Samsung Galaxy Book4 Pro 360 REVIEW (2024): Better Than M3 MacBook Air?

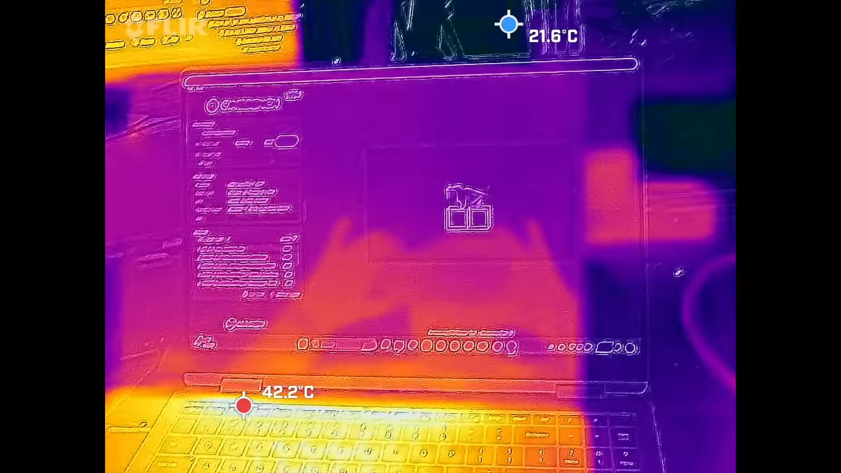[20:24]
Now, when it comes to the surface temperatures, I have good news here. It never got overly hot. The only place where it starts to get a little bit warm is above the keyboard, below the display where the vents are, where it dissipates in terms of the heat,
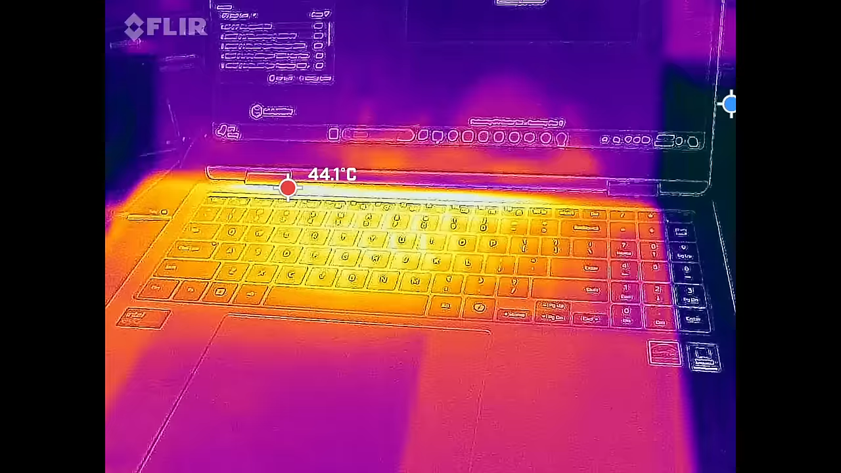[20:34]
On screen: spot 44.1°C
getting around, again, 43 degrees Celsius there. But where you place your fingers on the keyboard, as you can see, doesn't get overly hot. And that's good news here when placed under heavy load. Now, on the underside here, I did notice it get around 45 degrees or so Celsius on the top there, again, where the vents are more or less a little bit below that as well.
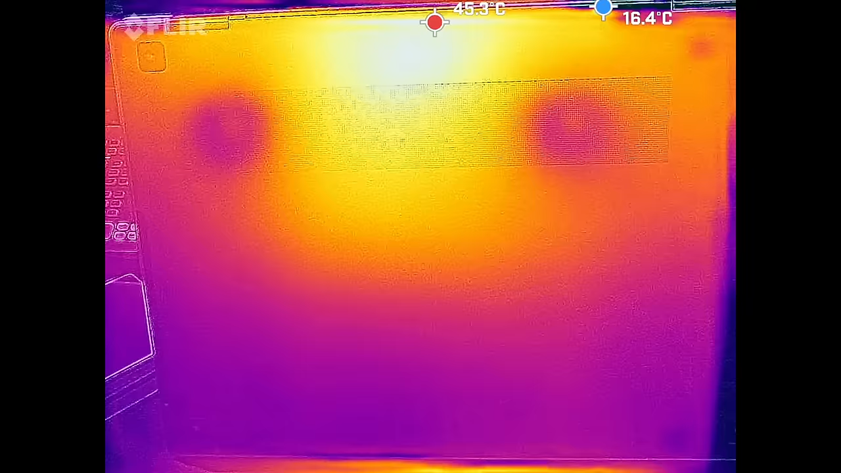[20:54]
On screen: max 45.3°C
And that was not too concerning, never getting overly hot in the most part for this. So overall, the surface temperatures remain cool even under load.